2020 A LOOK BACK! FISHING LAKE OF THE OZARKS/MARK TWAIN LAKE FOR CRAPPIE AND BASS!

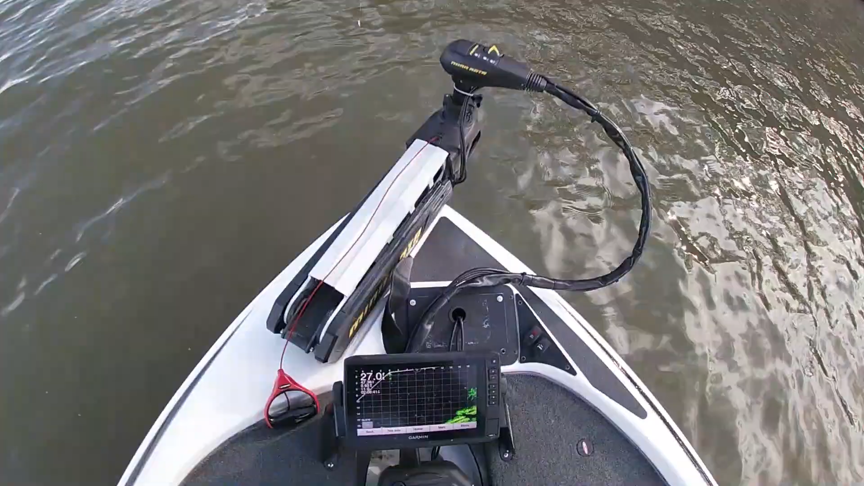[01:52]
That's what we're looking at right there. Got a lot of fish here.
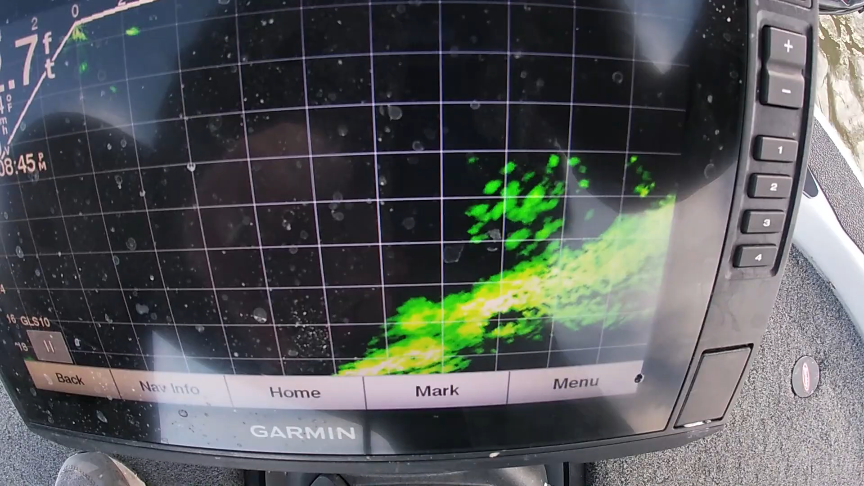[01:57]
Let's just see if we can get a bigger one or two out there.